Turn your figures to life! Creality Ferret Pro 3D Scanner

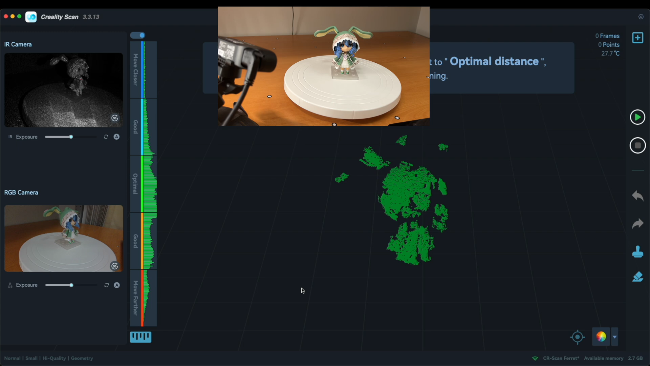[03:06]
If the object is too complex to be fully covered with just a scan, you may consider scanning it part by part.
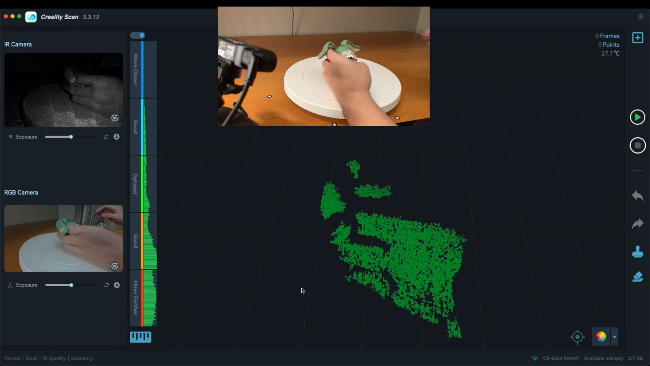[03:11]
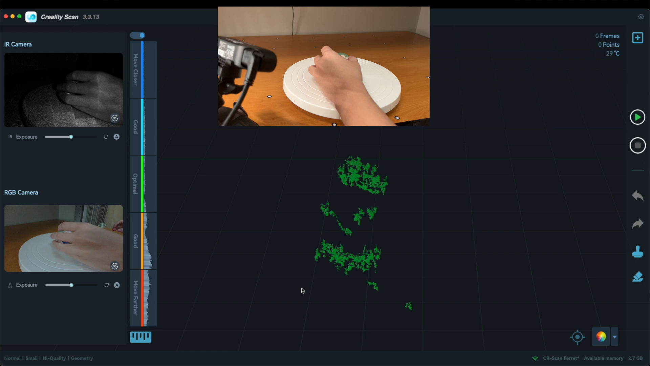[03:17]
While scanning, it's possible to rotate the object remotely to scan the object on all four sides.
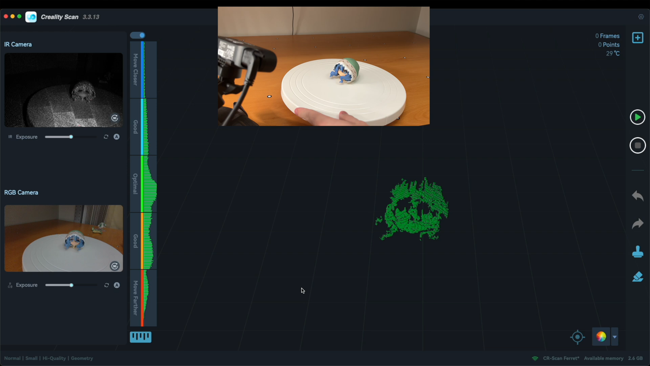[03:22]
As for the top and bottom, you can reposition the object manually after pausing the scanner.
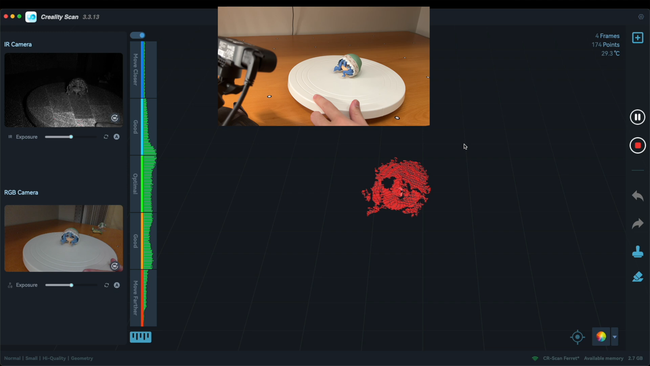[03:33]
While scanning, it is best to keep an optimal scanning distance for the highest scan quality by keeping an eye on the indication bar.
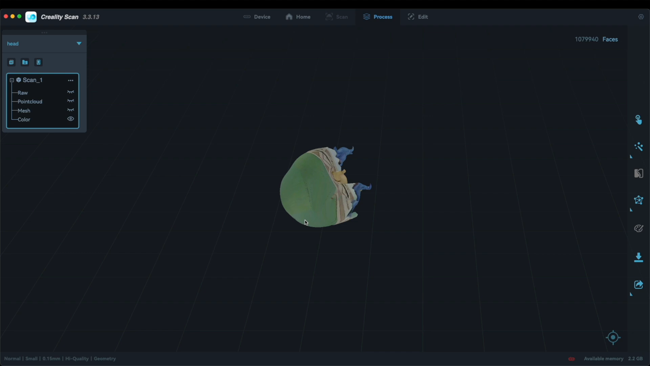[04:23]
To demonstrate a direct implementation, let's export this head as an object file to be imported to Blender.